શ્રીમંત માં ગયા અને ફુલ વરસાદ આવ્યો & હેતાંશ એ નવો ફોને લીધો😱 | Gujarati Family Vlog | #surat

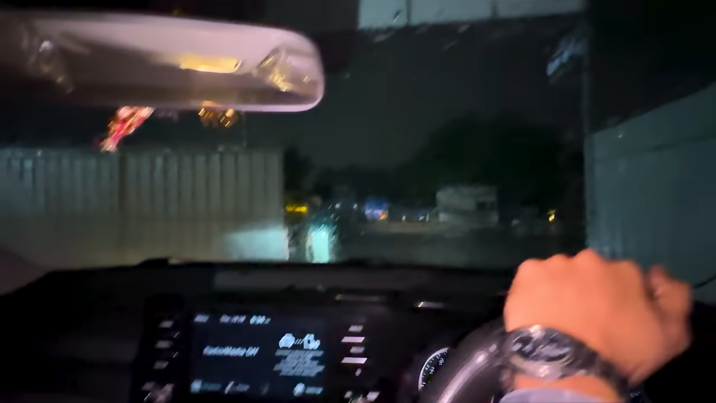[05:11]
तो गाइस फाइनल यहावे फाम माथे निकले अची अन्ने वर्षाद पासो शुरू थाइगियोश्या